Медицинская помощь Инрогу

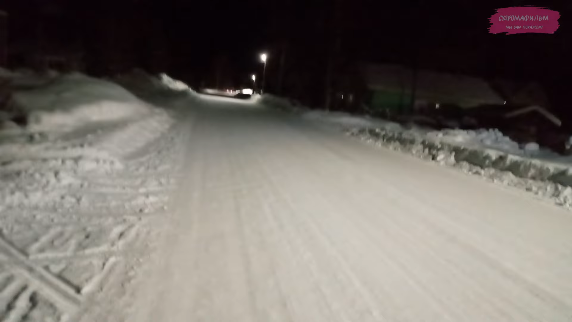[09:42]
Высококлассные специалисты агрофирмы Судромская достигли просто какого-то мега-совершенства. Просто ювелиры какие-то. Они так выровняли дорогу, словно это белый асфальт. И не только здесь, в центре, а по всей длине дороги. Вот такая вот идеальная, широченная, ровная дорога. Поэтому я всю зиму езжу на велосипеде. Спасибо вам, добрые люди.